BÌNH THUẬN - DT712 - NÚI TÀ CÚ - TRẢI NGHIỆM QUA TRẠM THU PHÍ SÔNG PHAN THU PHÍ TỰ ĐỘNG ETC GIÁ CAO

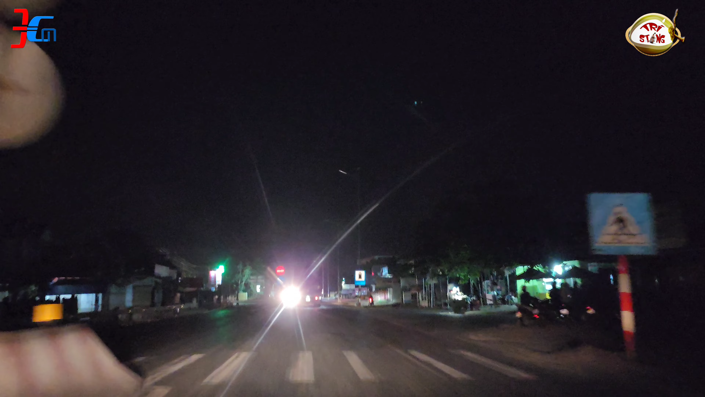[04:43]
Làng của ETC là 500 m. Ok, hôm nay sẽ trải nghiệm trạm thu phí của Phan Thiết, Bình Thuận. Rồi.
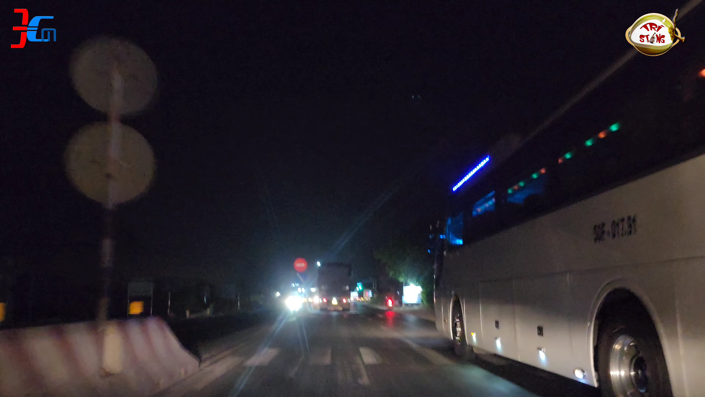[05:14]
Xe đẹp rồi, tên xe đẹp rồi. Ui, chấp quá. Đang thuê xe ở ngoài. Phải Bình Thuận Tân Tiến tới đâu? Kì có không?
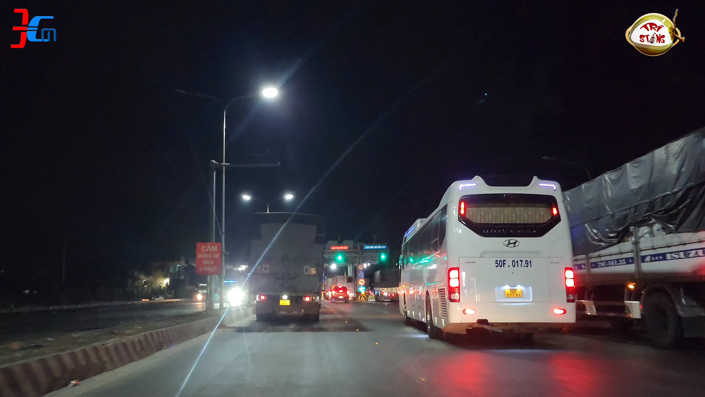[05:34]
Mình có không ta? Mẹ. Mình có không? Có luôn. Đi bên nào nhanh. Ừ, hết bên đây là quà nè. Bao nhiêu tiền rồi? Đang thu phí ETC.